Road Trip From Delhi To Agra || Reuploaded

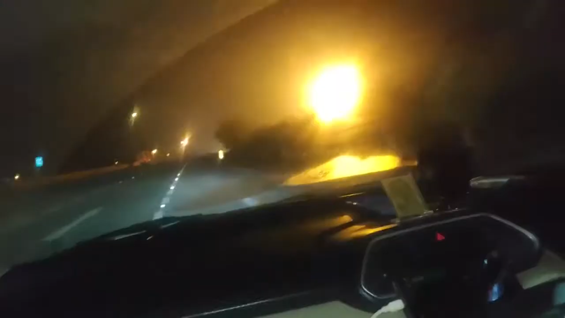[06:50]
तो चलिए अब आपको रोड दिखाते हैं, प्लेन रोड है, शाम की तरह शाम के 12 बजे।
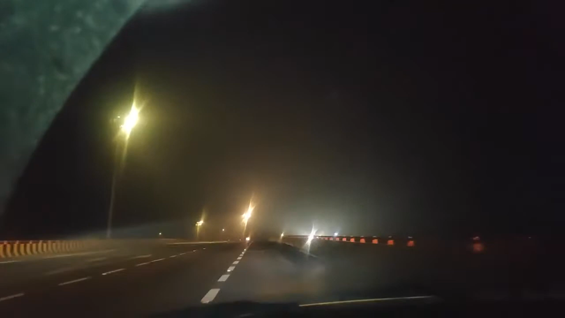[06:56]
तो अब रोड देख सकते हैं, मजा आ रहा है मक्खन। सो गाइस आगरा पहुंच चुके हैं, यहाँ से 2 किलोमीटर की दूरी पर हमारा ताजमहल है, लेकिन हम थोड़ा पहले रुके हैं।